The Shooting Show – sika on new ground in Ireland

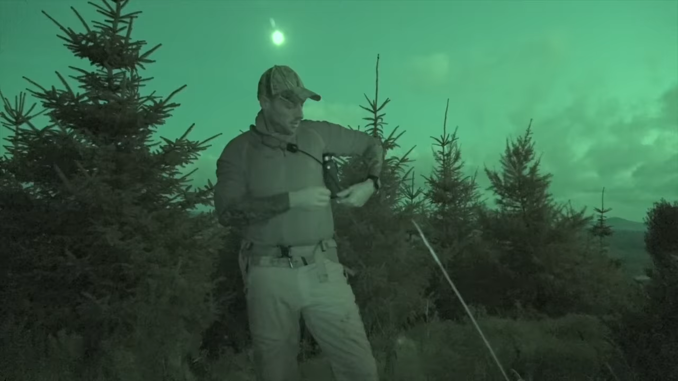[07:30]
Switching on the IR, we await another gruelling pack out, but Jason's got a trick up his sleeve that will spare him the exertion.
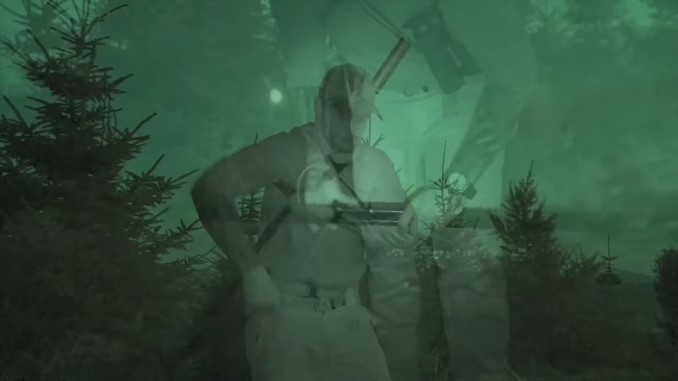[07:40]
A lot of people use harnesses now to drag, and I do use them on flat ground. But I find with a big animal like this and on rough ground,
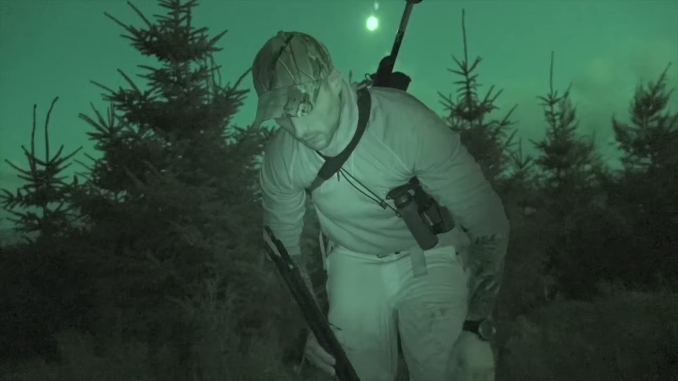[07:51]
if you drag using your arms, your arms work as a shock absorber and you won't damage your knees or your back as easily. If you're strapped onto a big stag like this that is going to be 55 plus kilos, and he snags in something and you're pulling hard, it puts a lot of pressure on your lower back. So just old-fashioned rope around his head, and I'm going to use my Viperflex Journey. I've used these sticks several times for dragging, they're unbelievably strong. So rather than trying to carry them and drag the stag, I'm just going to loop the rope around the sticks and pull them up the hill quite easily.
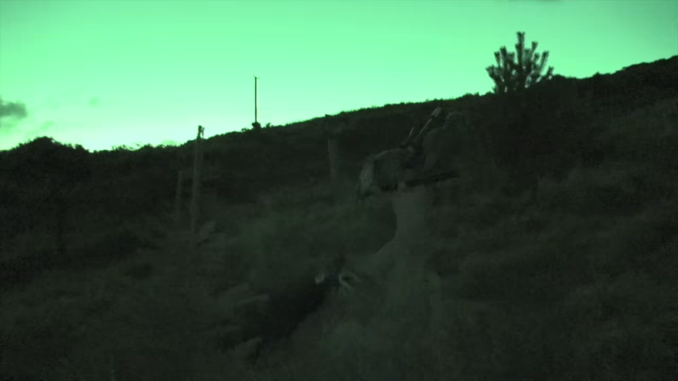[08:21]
Jason should make light work of this drag, even if it is uphill and in the dark.